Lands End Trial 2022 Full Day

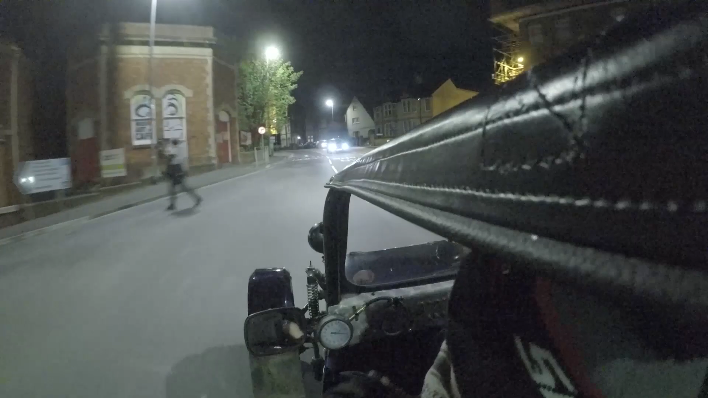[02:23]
without touching the M5 or most major roads, which is kind of miserable.
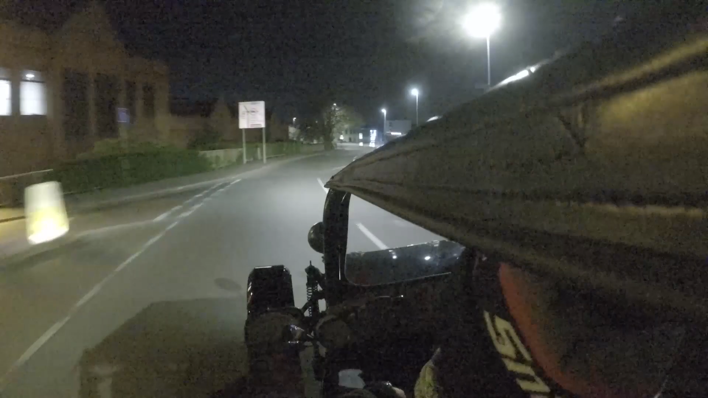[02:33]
But this is coming through Taunton towards Bridgewater.
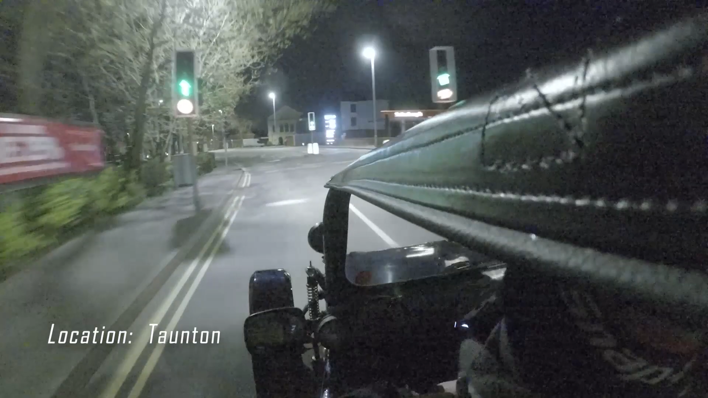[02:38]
And Taunton, basically there are so many cars and bikes entering that you can't really have one start venue.
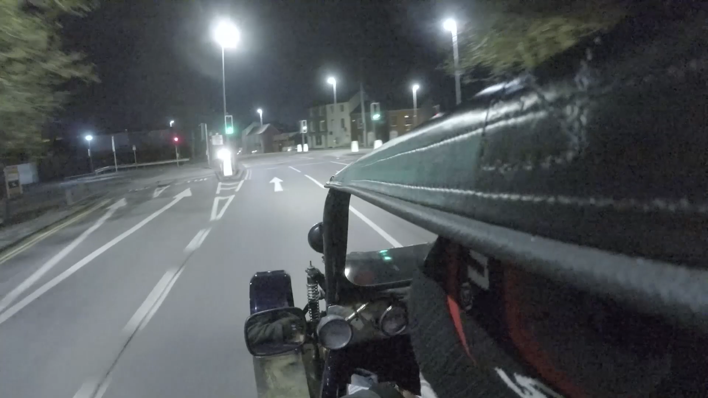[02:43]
So they start you from different venues. We were down in Cornwall and there's two other venues, I think Cirencester and Popham, with the other venues,
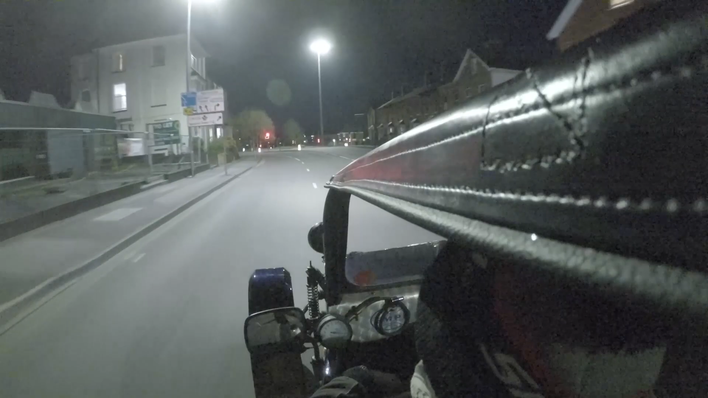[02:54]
and then you all merge up to Bridgewater for like a time control where you wait and get scrutineered, and then you start from there 1 minute intervals.
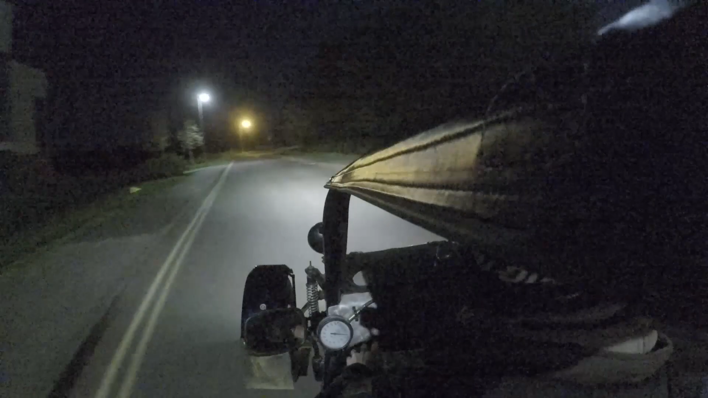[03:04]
So we are car number 267, so we start
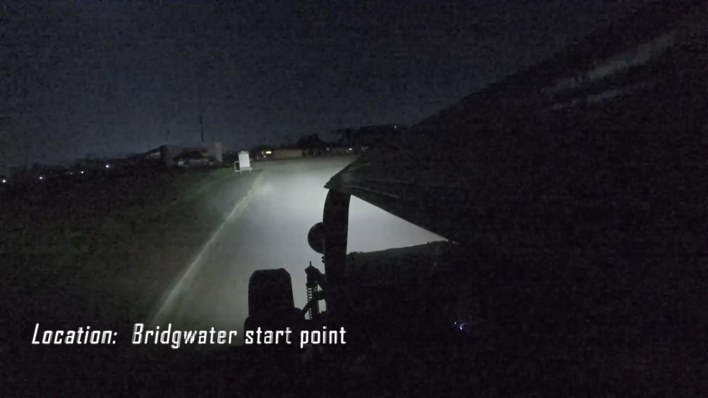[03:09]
267 minutes behind, or 266 minutes behind the first bike.
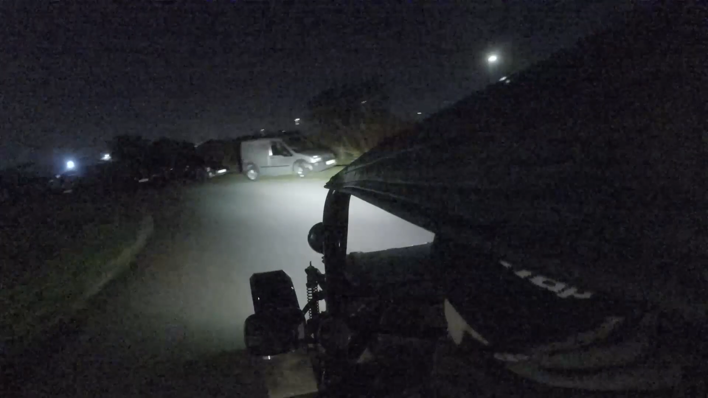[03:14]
There were a fair amount of bikes.
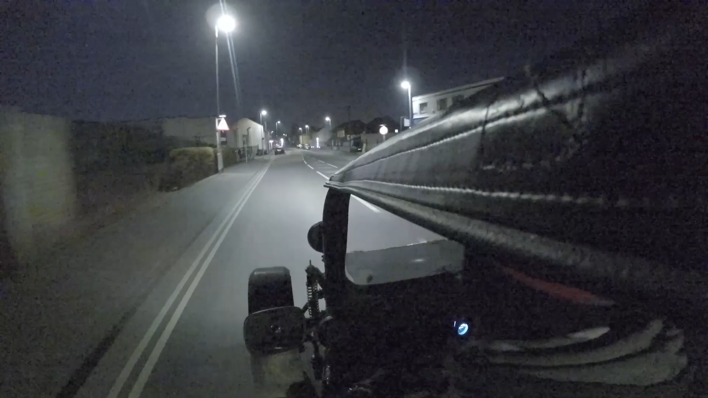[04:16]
So this type of road is pretty much how we drive from Bridgewater to Cornwall. Single track lanes. It's not so bad at night because you've got obviously headlights coming the other way, but during the day when you're down in Cornwall it sucks because you've got holidaymakers coming the other way and all sorts of stuff. It takes forever. So average speeds are incredibly low. But that's the whole idea. You get to see parts of the countryside that you don't often see, and it's good fun.